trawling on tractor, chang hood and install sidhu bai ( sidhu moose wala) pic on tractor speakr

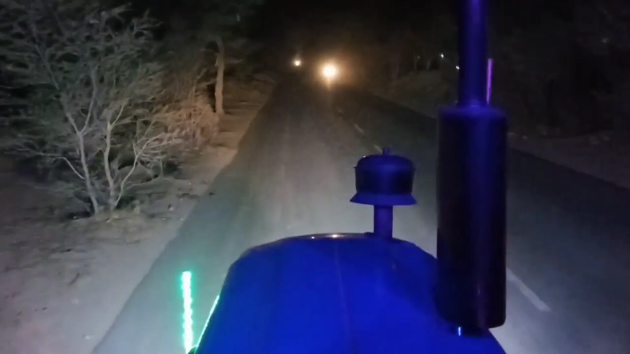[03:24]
क्या करें नाइट हो चुके है और हम जा रहे हैं तो यह
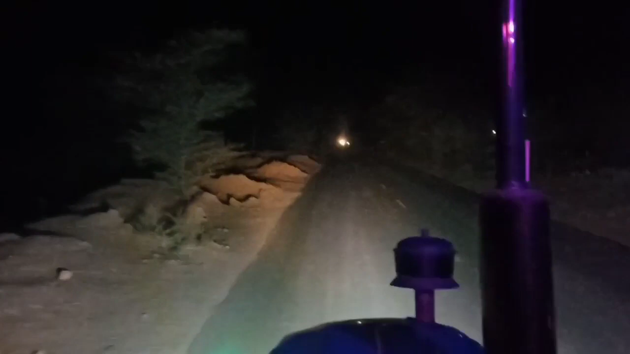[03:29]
देर में पहुंच जाएंगे गाड़ी के पास है चलिए आगे मिलते हैं
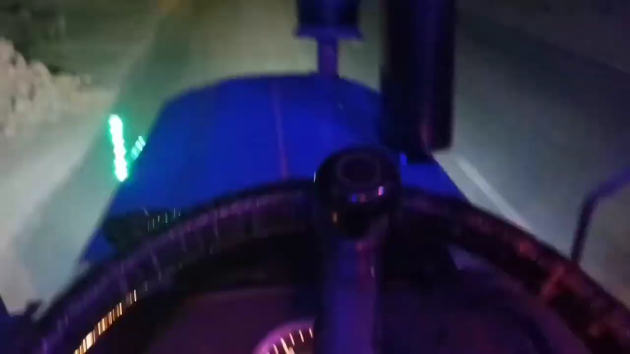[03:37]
कि अब केंचियां पहुंच चुके हैं यह देखिया बजार अभी तक फुल आ है